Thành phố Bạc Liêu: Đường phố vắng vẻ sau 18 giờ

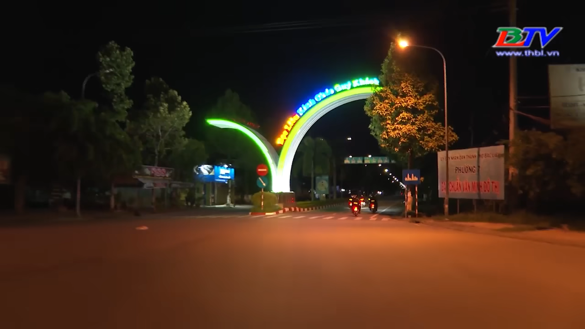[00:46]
Tung Đức Thắng, Võ Giang Kiệt, 23 tháng 8, Võ Thị Sáu, Ninh Bình, hàng quán đóng cửa, các quầy bán thức ăn dĩa hè cũng không còn.
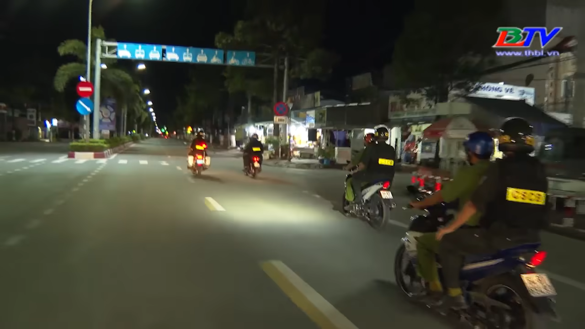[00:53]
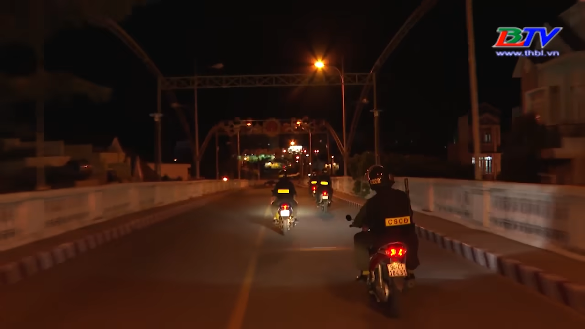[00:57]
Một số trường hợp sử dụng xe hai bánh chở người đã bị Tổ công tác dừng xe kiểm tra giấy tờ,
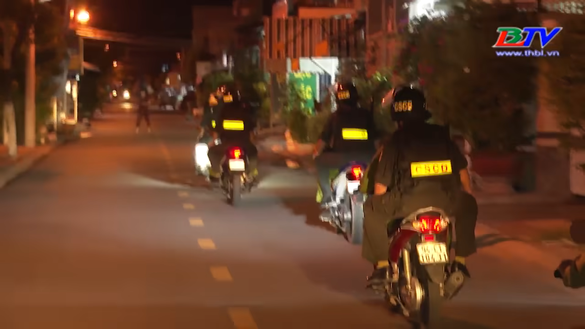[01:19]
tuần tra kiểm soát và chở người bệnh đi cấp hướng.
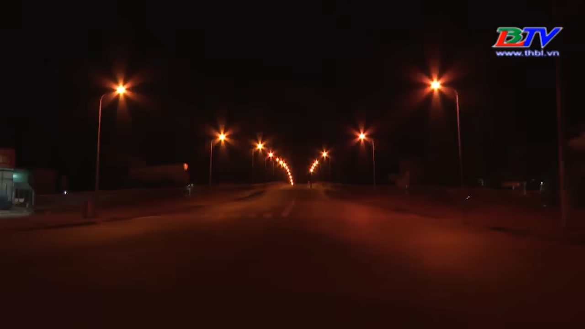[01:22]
Đặc biệt, hạn chế tú tra người dân ra đường vào ban đêm từ 18h hôm trước đến 5h sáng hôm sau.